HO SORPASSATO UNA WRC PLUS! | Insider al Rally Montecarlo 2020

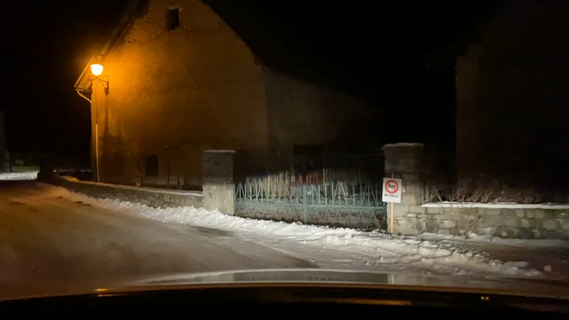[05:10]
Siamo per sbaglio capitati dentro in prova E c'è una
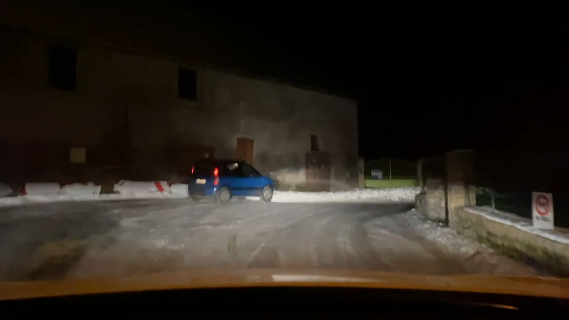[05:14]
condizione incredibile Questo è quello che dicevamo due secondi fa Cioè il cambio di condizione repentino da un metro all'altro Cioè guarda dove passano Eh sì
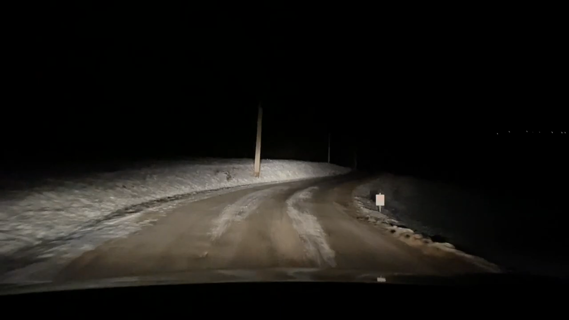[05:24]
Qua è tutto pieno eh Sì sì qua è tutto pieno Vorrei un freno a mano Vecchio qua Qua arrivi sugli alberi eh Occhio che arriviamo anche noi sugli alberi Eh esatto Esatto E la mucca fa